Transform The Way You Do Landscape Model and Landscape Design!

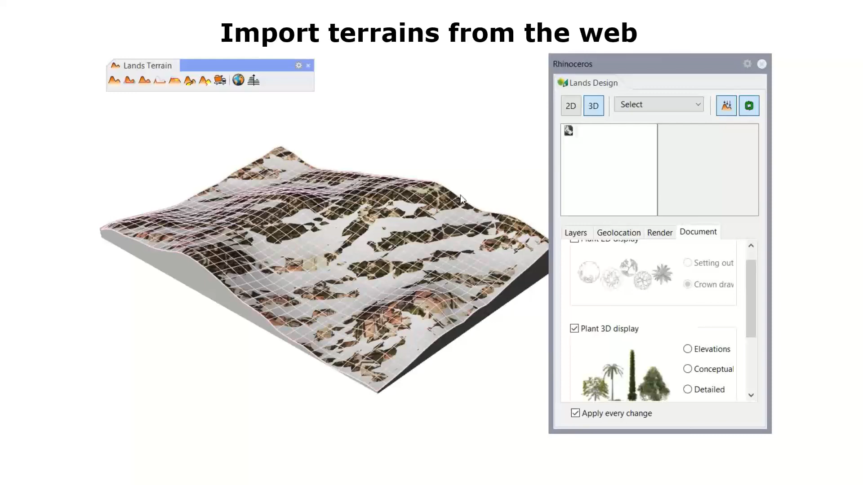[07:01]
In addition you can insert the 3D shape 3D mesh of the selected area with the satellite image if you wish.
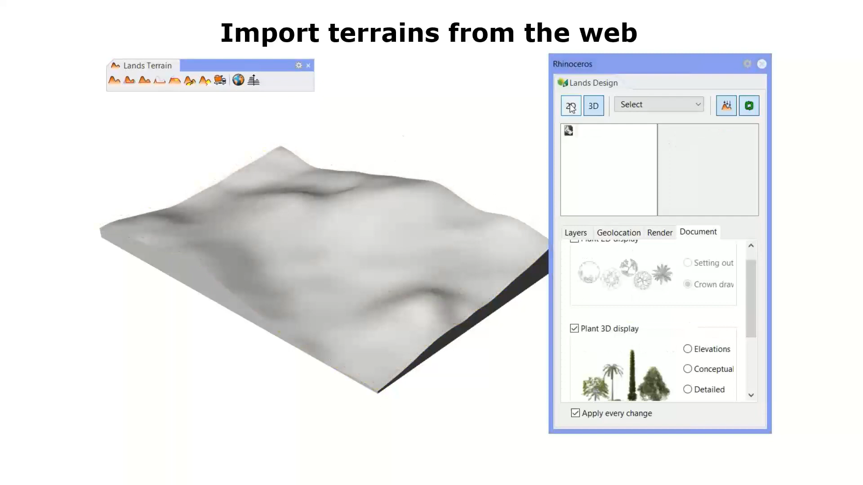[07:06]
You can have 2D and 3D of the same terrain.